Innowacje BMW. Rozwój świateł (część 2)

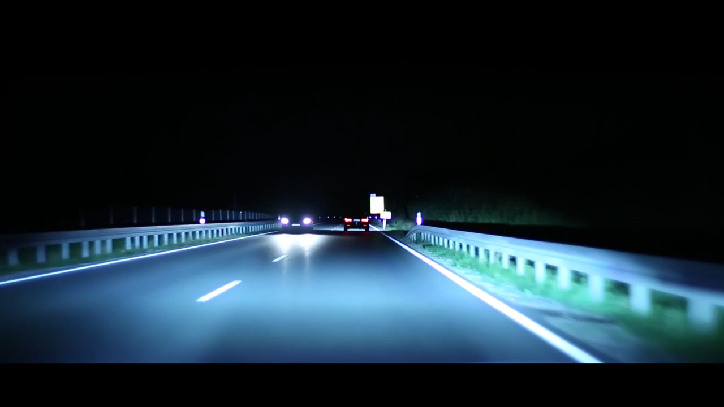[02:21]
Using a camera to detect oncoming traffic, the system automatically divides the light cone to avoid blinding other vehicles.